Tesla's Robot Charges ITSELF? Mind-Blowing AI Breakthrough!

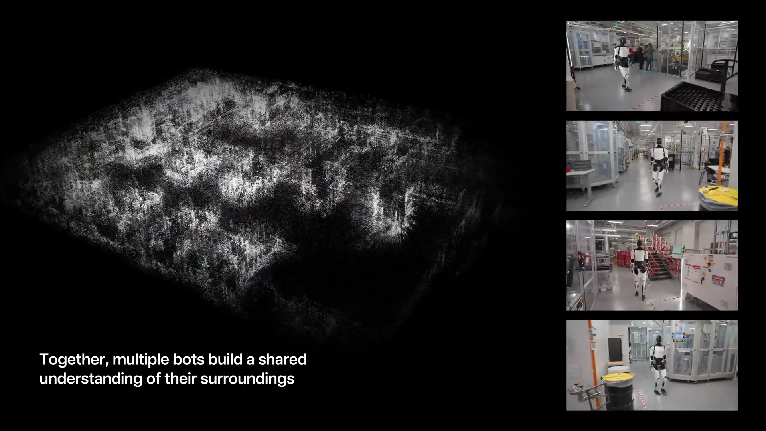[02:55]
the decision making it's all happening right there inside the robot not on some distant server which is probably for the best